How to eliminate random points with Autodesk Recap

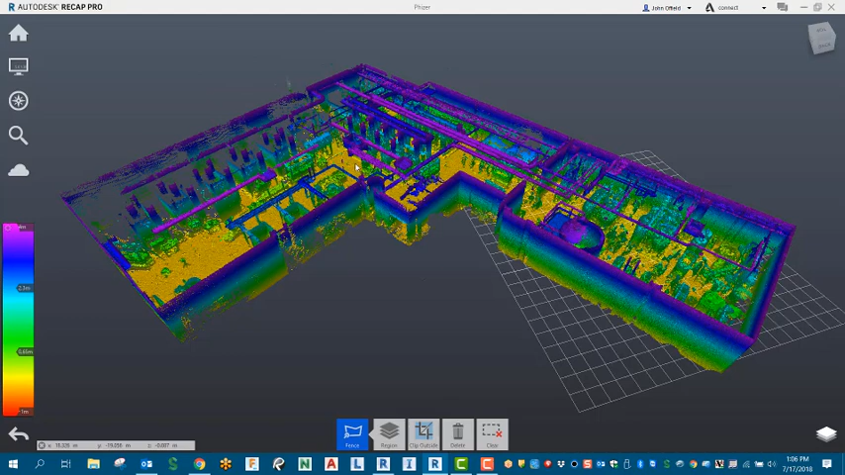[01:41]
So let's say that you get in this fence or window command here and I'm just going to grab those double click to select all that information. Now what happens if you accidentally select clip outside?